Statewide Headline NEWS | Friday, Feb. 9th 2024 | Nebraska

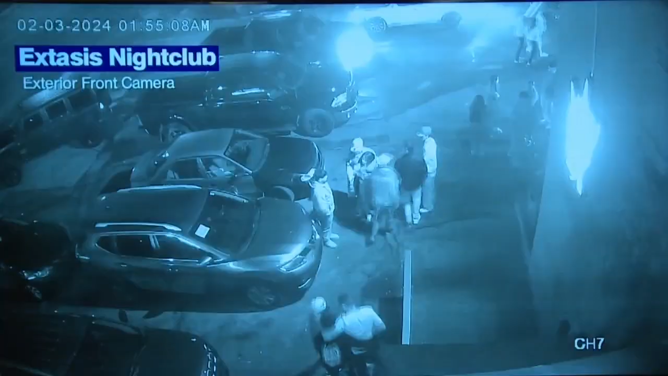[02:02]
Here's a look at the key moment captured on surveillance video narrated by Omaha police. You can see Mr.
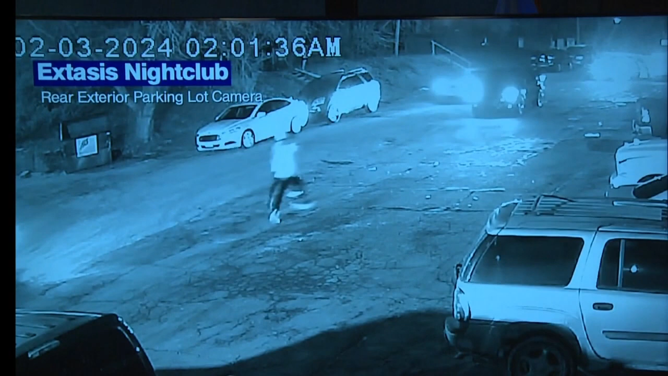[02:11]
Hernandez Rosales and Mr. Rodriguez Juarez running towards the black Jeep Cherokee with Mr. Rodriguez Juarez getting into the driver's seat and Mr. Hernandez Rosales getting into the front passenger seat.
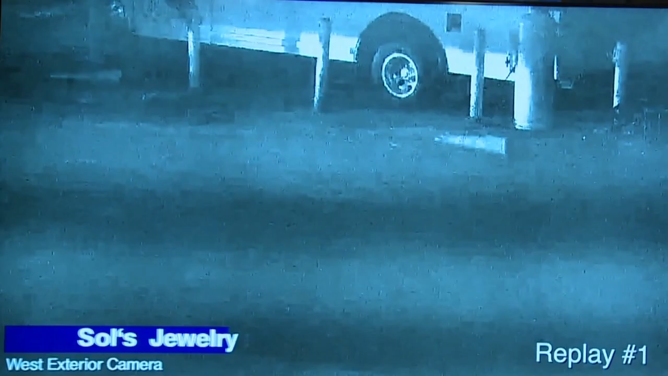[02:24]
Mr. Rodriguez Juarez can be seen raising his right hand with what appears to be a handgun directly in front of the front seat passenger, Mr.
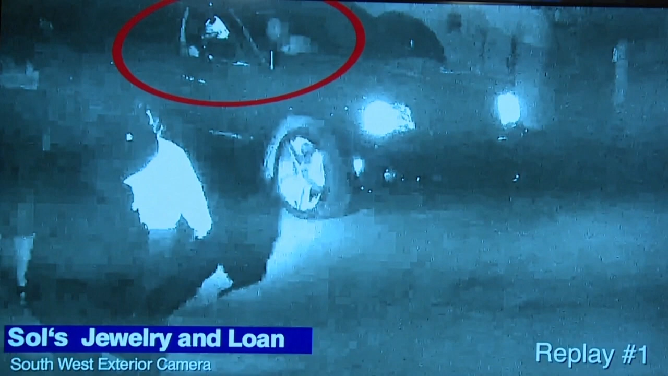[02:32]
Hernandez Rosales. The Jeep is then illuminated by the officers' flashlights. Captain Leavitt is seen firing his weapon at the vehicle as Officer Soldo crosses in front of the Jeep and fires his weapon. The Jeep then accelerates and almost strikes Officer Soldo as it passes by the officers.